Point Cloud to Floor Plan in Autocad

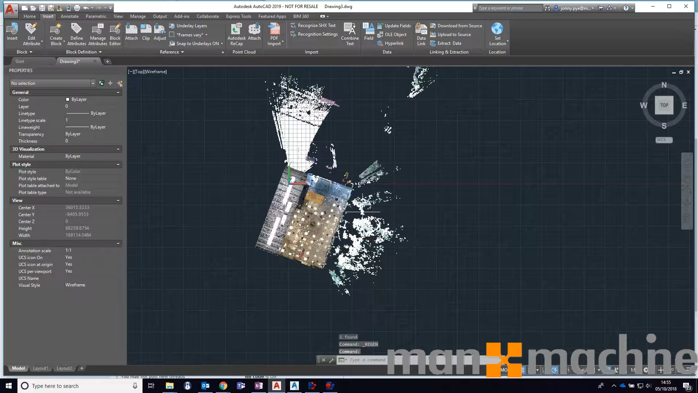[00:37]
Just very quickly I can see where this is in space,
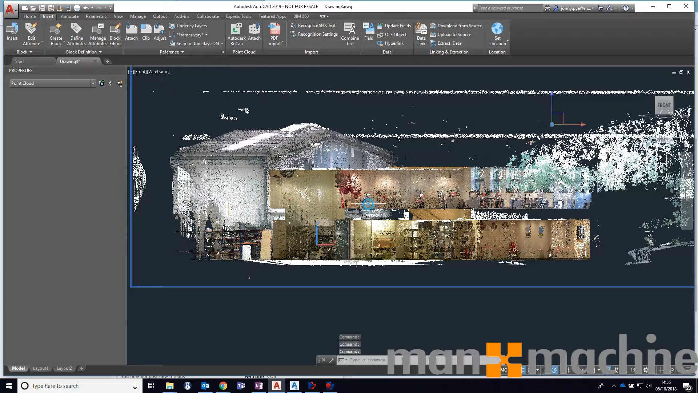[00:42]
so obviously I can move this about if I need to, coordinate etc. I can move it to a certain point, location. I'm going to leave it where it is at the moment and just show you how
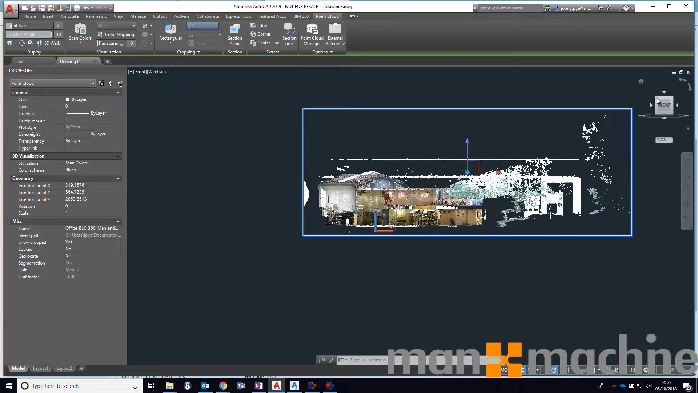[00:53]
I can slice this so that I can get what I need to from it. So I want to take a floor section. I'm going to take the second floor, so I've got two stories in this.
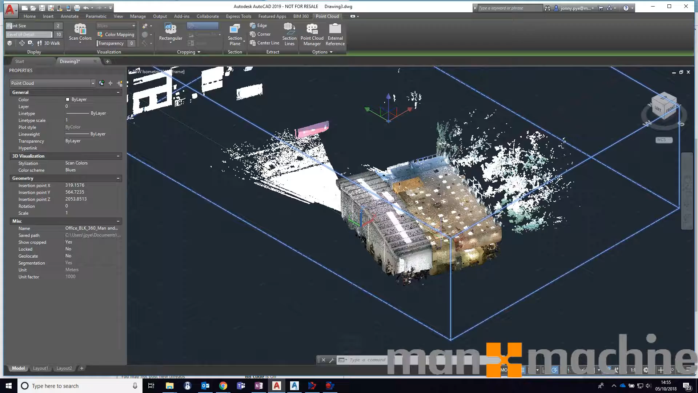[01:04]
I've got the warehouse as well.
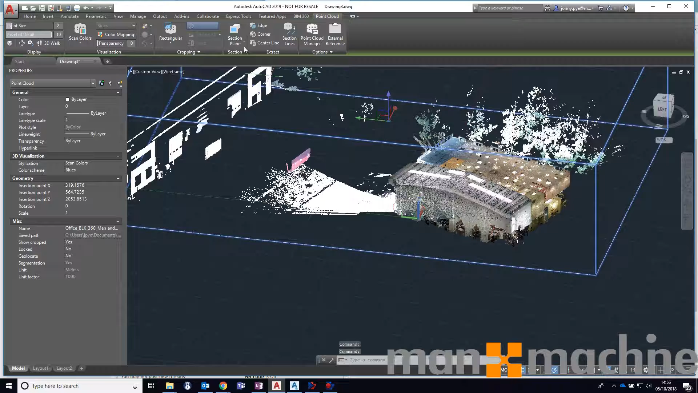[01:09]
But what I'm quickly going to do is add a section plane to the top of it.
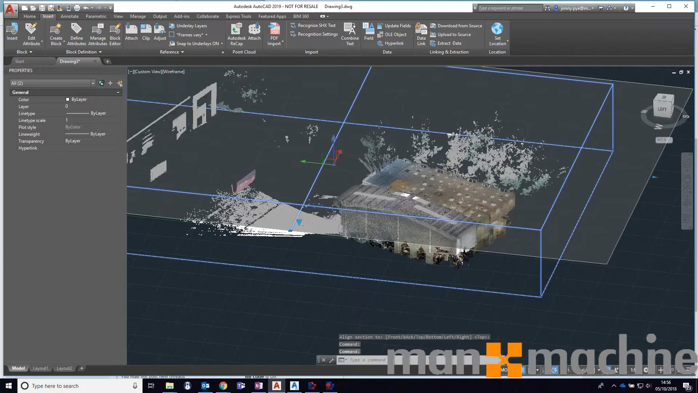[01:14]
So I get this section plane here that I can move up and down to slice my model.
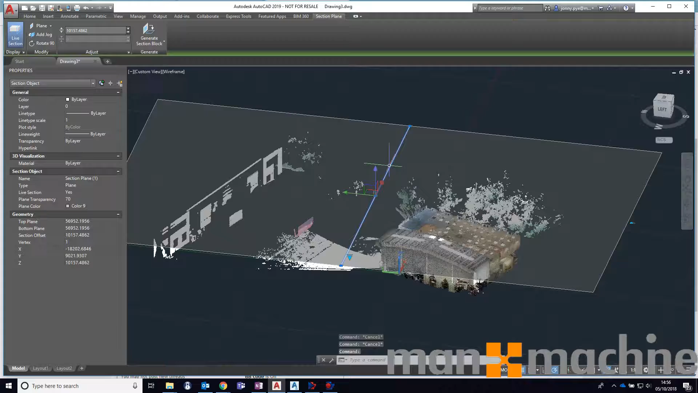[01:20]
So I'm just going to move this down a touch, move it into my model. So you can see that I've cut into the floor.
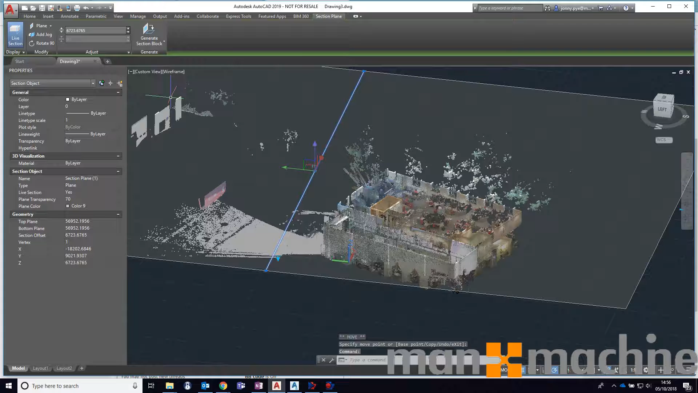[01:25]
What I can do with this plane is I can create a slice, which is what I need to do. And this is going to allow me to choose how much the slice I want to take. So I'm going to say I want a slice of 200 millimeters and this value here
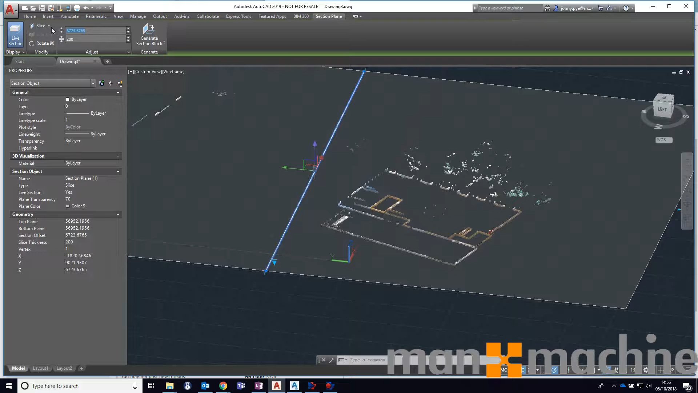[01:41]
will dictate how high or in the z-axis I'm taking that slice from for this. So I'm going to say 6500, just see if that's what I want. So I've got some pretty good boundaries here. So this scan isn't quite complete. I'm missing a few points in here and I'm going to have to go back and redo.
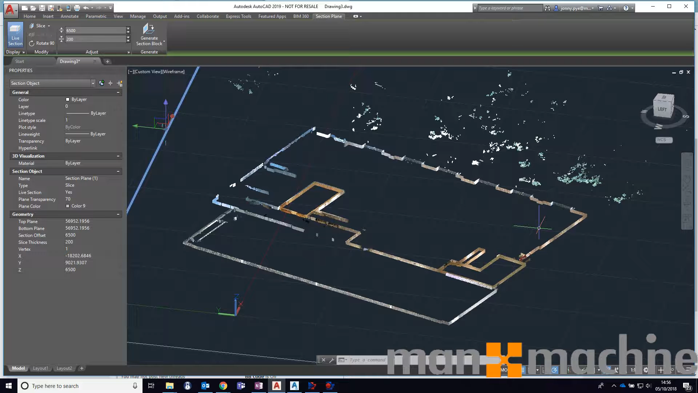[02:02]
But let's just say I wanted a straight out floor plan from what I've got in this image you can see here. Just want to get the basic outline.
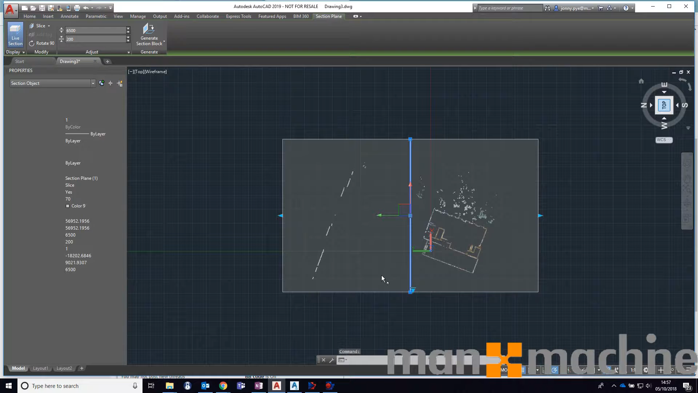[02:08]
I could if I wanted to draw around it. But what I can actually do now I've got this slice is to extract section lines and then just choose my point cloud.
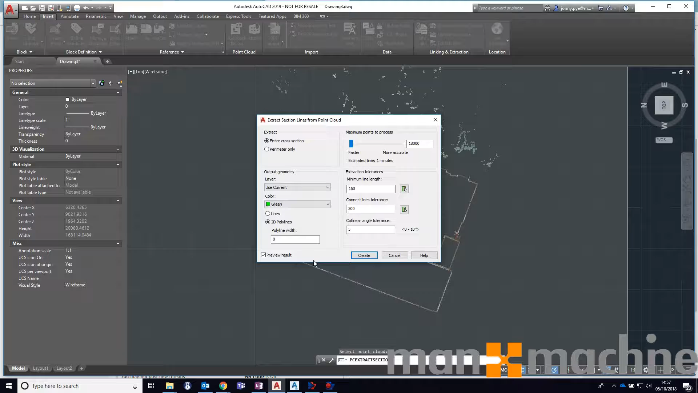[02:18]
So this is going to create some drawing. It's going to create a polyline that goes around all of the exterior of my building. If I was doing this properly I would have got rid of some of the other points that I have floating around in recap. All I can do is just hit create.
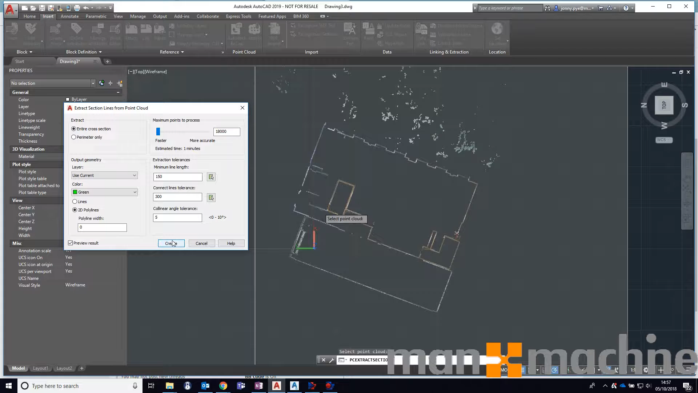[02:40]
I've got preview selected so it's going to just create a quick preview of how that's going to look. So it's just gone away here just thinking about things for a little bit.
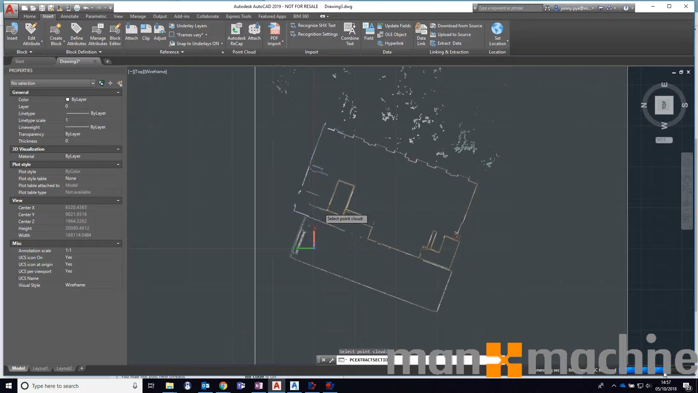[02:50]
Probably going to take a little while longer just because I have all of this extra fluff. But you can see here now that I have AutoCAD has created. Fairly roughly there's a few things that I might need to tidy up.
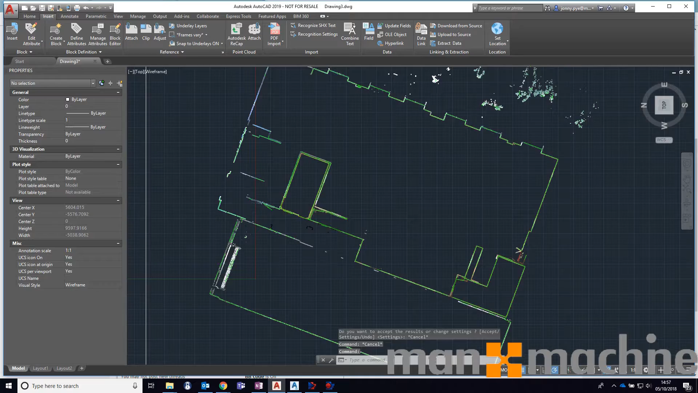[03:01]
But if I was to hide my point cloud. So I'm just going to pop it on another layer. Put it on layer one.